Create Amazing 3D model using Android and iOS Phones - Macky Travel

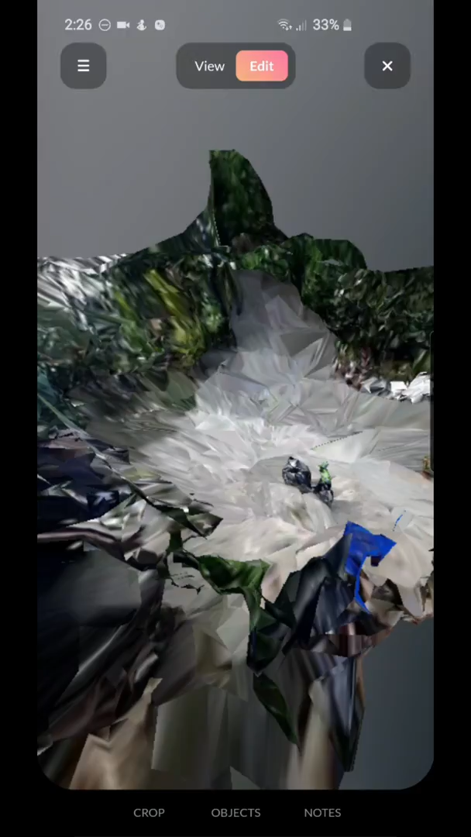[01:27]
And then, zoom mo lang. Para makita mo yung ginawa mo. Actually, it's kinda cool.
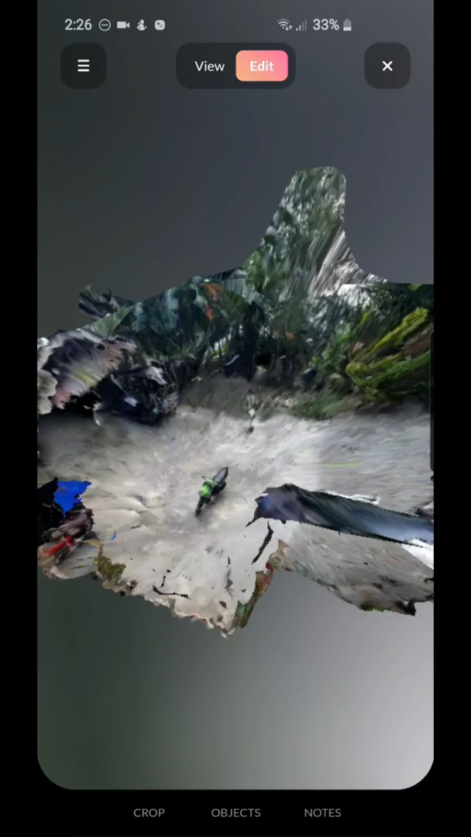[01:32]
Kasi, pwede kang pumunta sa pinakasulok-sulok na, you know, something like that.